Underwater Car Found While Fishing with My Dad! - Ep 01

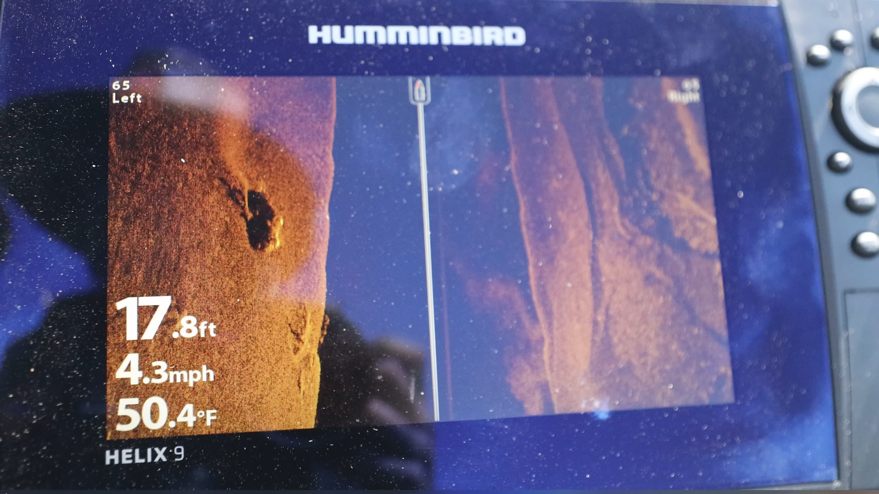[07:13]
On screen: depth 17.8 ft, water 50.4°F, speed 4.3 mph
That's definitely a car. Oh, just from your first view? Yeah, well, I just watched the video. It looks right, right? I mean, I saw wheels on it. It's right where I thought it would be.